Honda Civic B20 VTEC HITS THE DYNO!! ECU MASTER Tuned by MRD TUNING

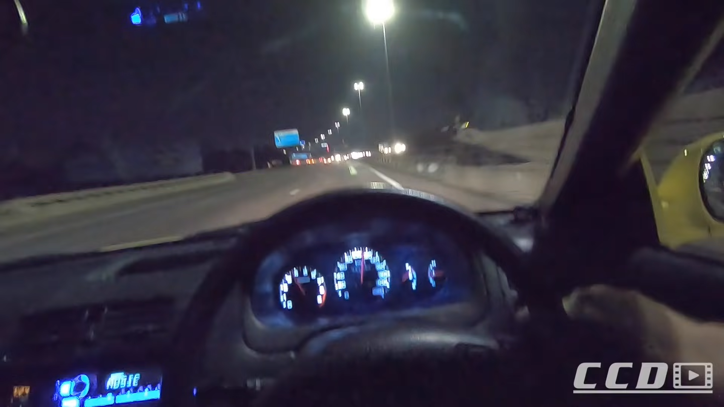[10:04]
Just drove a few hours south to capture you that one clip of me doing a highway pull down in Mexico.